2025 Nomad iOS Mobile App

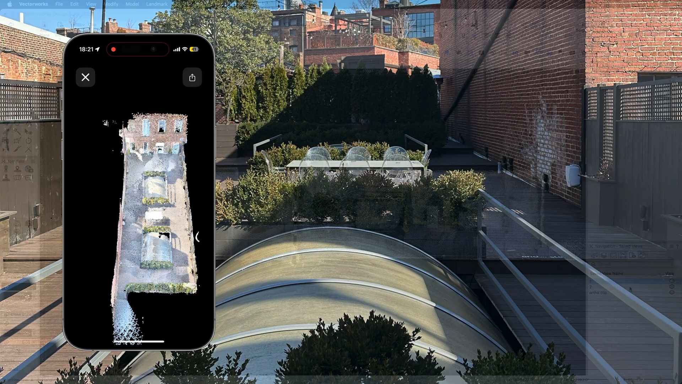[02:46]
Easily import this data into Vectorworks to use as a base for your design.
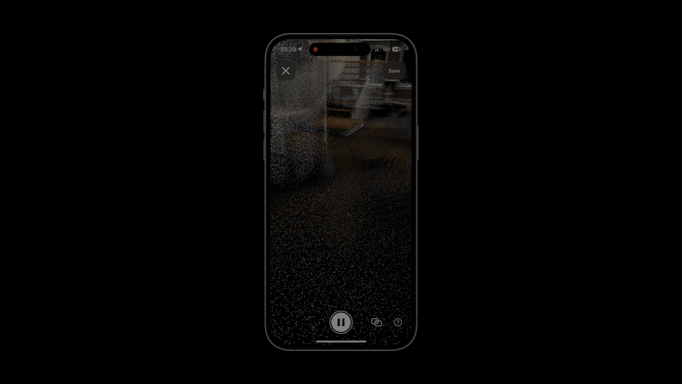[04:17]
By incorporating the Vectorworks Nomad iOS app into your workflow, you can work more effectively and collaboratively.
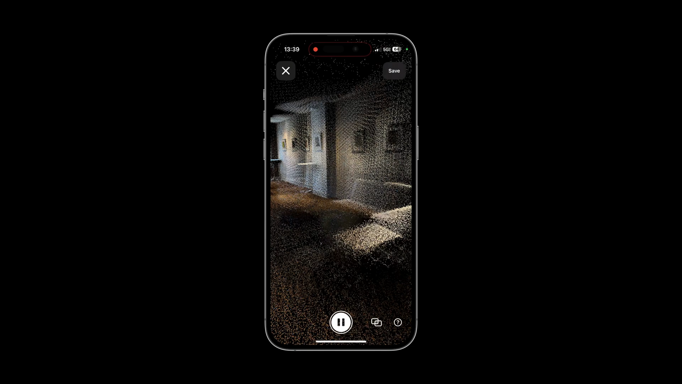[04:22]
The app's advanced reality capture tools empower you to capture objects and sites, seamlessly integrating them into your models.